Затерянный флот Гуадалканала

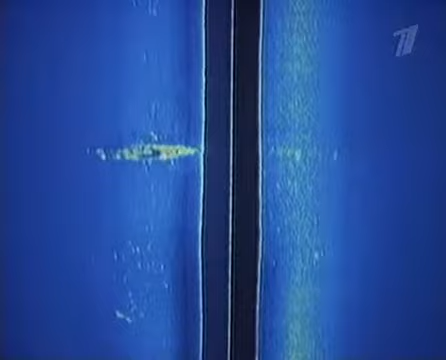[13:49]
Это может быть эсминец. Большой корабль.
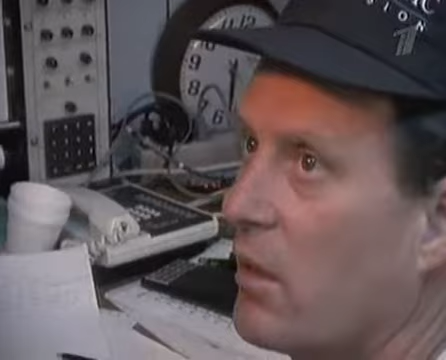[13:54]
Баллард обнаружил один из кораблей. Возможно, японский эсминец.
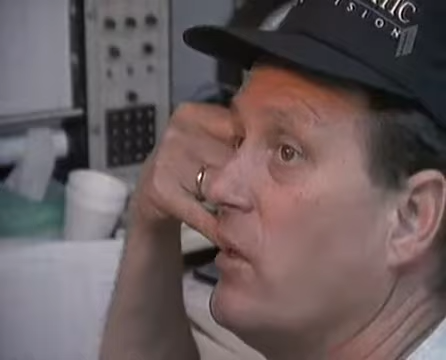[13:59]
Похоже, мы нашли его. Думаю, это он. Скажи всем, что мы нашли его.
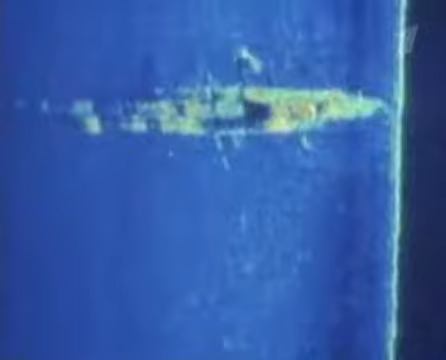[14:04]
Это он. Смотрите, смотрите. Давайте приблизимся.